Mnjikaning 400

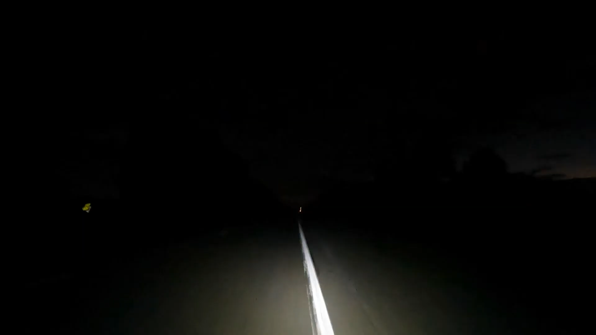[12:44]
Getting dark. You see glimmers of civilization
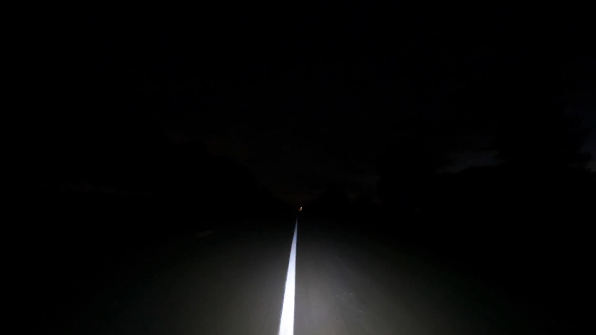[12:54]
though. Won't be too long before we're back in the suburbs, at least in Toronto. Chilly. Another excuse to go a bit harder, get home faster, stay warmer. It's not doing it any justice.
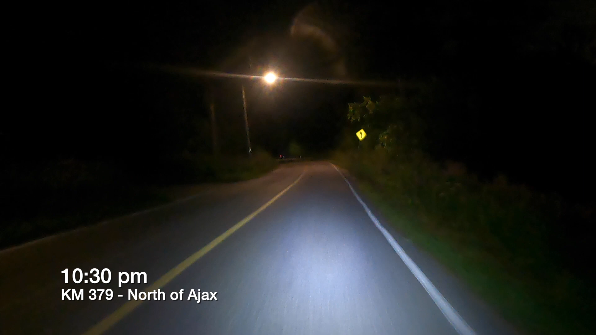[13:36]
Got street lights. Slowly getting back into civilization.